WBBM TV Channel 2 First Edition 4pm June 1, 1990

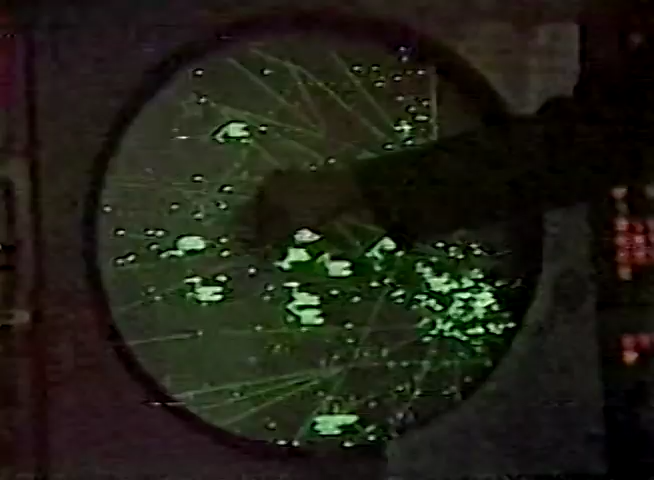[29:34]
radar screens housed 30 miles away in Aurora.
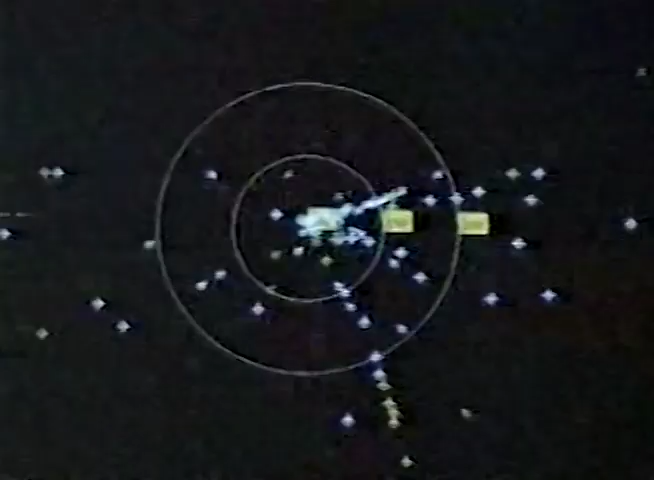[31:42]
This computer shows in real time virtually every plane in the sky anywhere in the country en route to O'Hare.
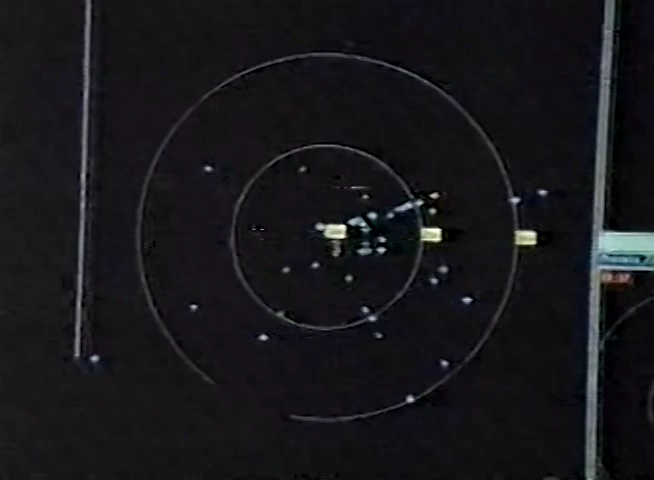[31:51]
You get a real good, real good idea of where your rushes are. Here in the O'Hare radar room, they use it to know in advance when things will get busy.